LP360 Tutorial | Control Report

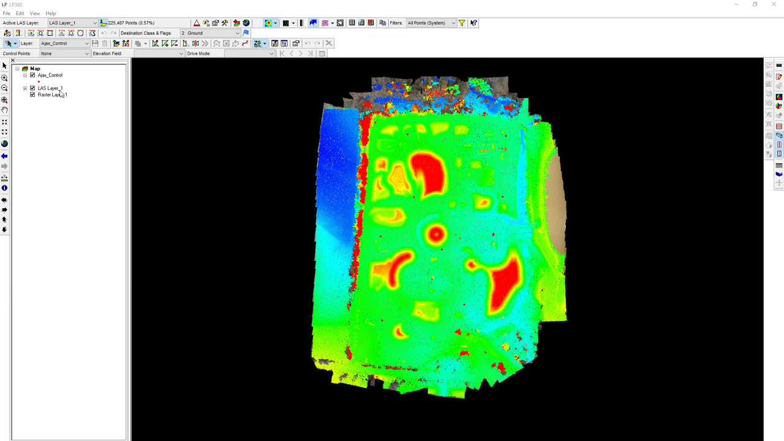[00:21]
We're going to use this to generate a accuracy assessment for our data set. I've already loaded in our control file, the LAS data set file, and the raster file. The first thing I'm going to do is turn off the display of the LAS data.